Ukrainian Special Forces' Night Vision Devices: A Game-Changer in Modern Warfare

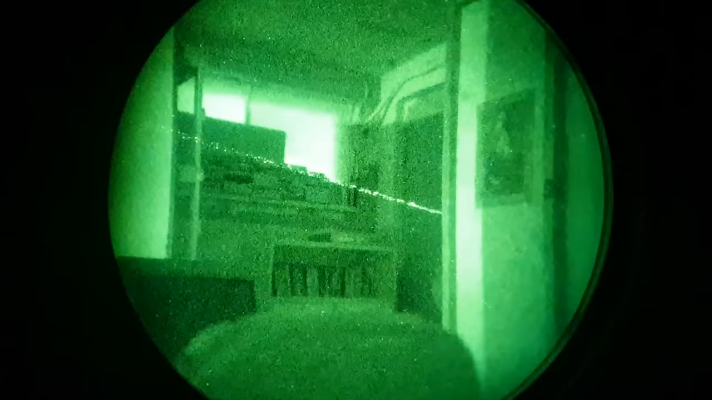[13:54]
About thermals, we are talking about multifunctional thermals that can either be helmet mounted,
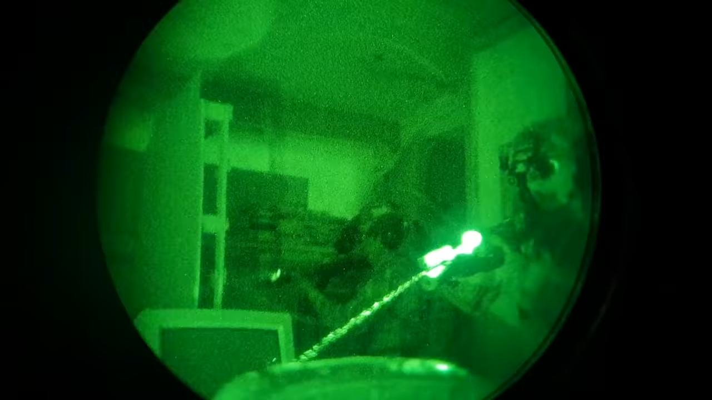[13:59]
handheld, optics mounted. And that will get the...
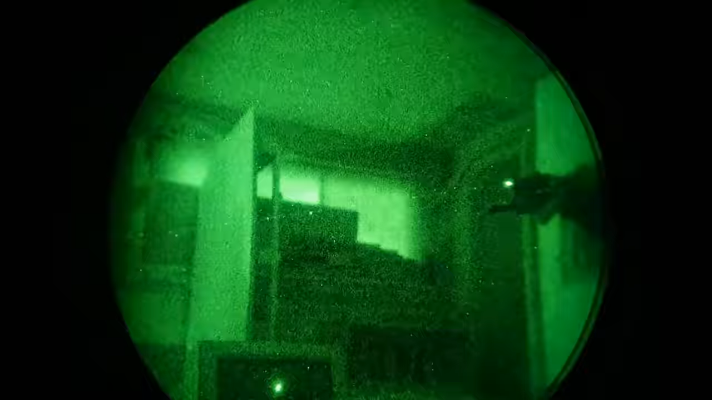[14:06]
Like there's one thing you see the enemy. The other thing is putting precise shots on the enemy. And this will give you that capability.
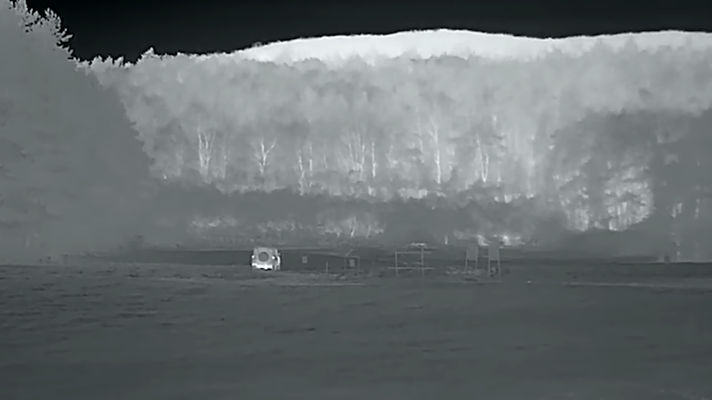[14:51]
So you get this early warning that the enemies are coming or where they are and you can maneuver based on that basically. And you can prepare your defenses. Maybe you don't even have to fire a shot. You see the enemy two kilometers away.
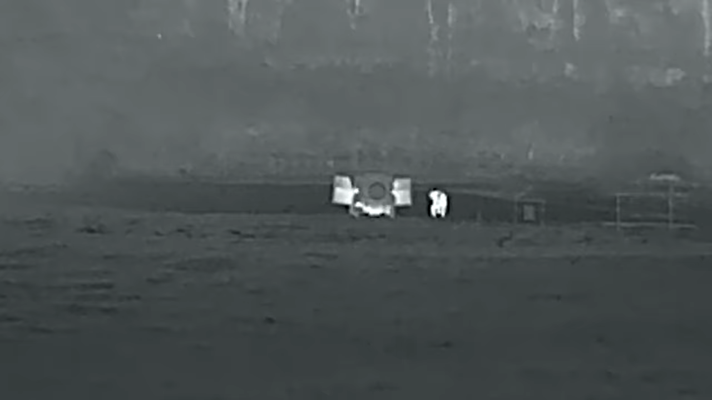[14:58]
And you call in the artillery. And the job is basically done. Yeah, because obviously if you're on a post, you see the field.
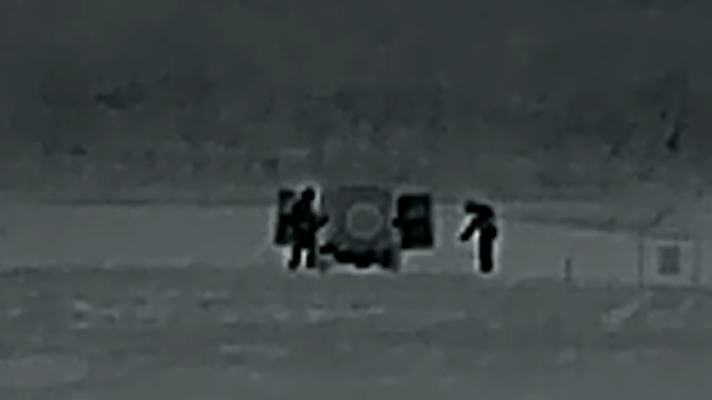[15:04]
All of these locations are shot in by the artillery. You have the coordinates. And you just call it. They hit it. Exactly.
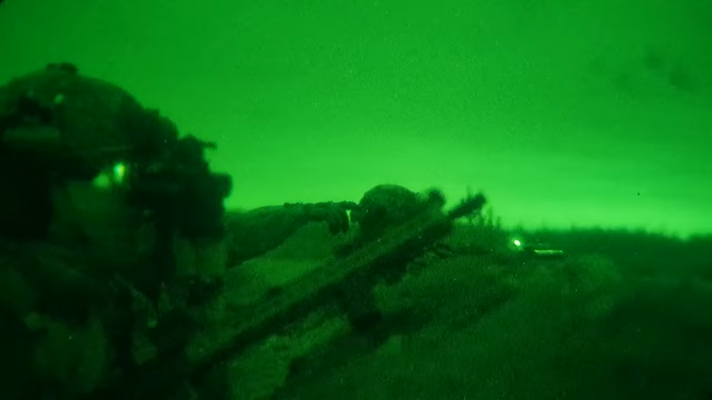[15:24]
And you can see the capability to see an enemy fighter that is two kilometers away can really make a world of difference. Well, of course, you will see the heat signature.
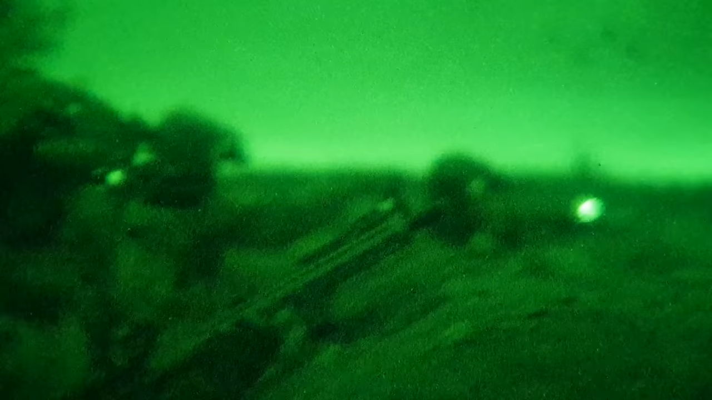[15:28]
But you also need like a standard magnified optics.
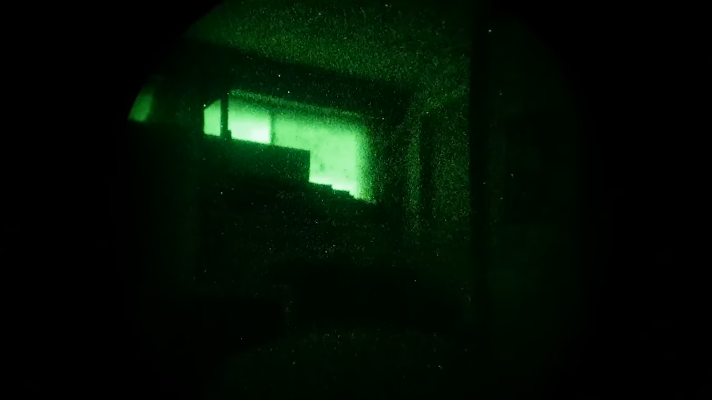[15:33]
Like they just look through the binoculars, confirm that it's the enemy. So they're not dropping bombs on their wrong people.